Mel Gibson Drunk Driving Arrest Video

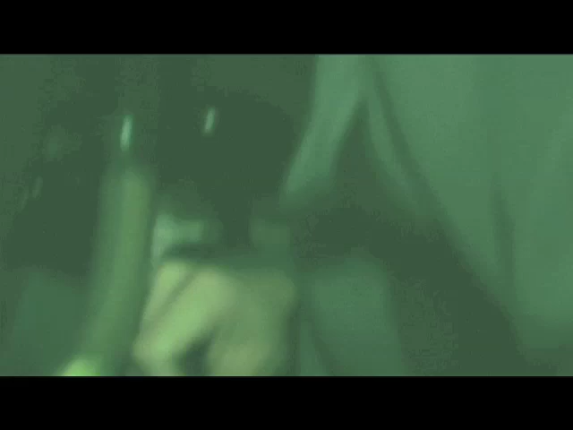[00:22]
Please step out of the car, Mr. Gibson. Malibu PD, sir. What the f*** are you filming?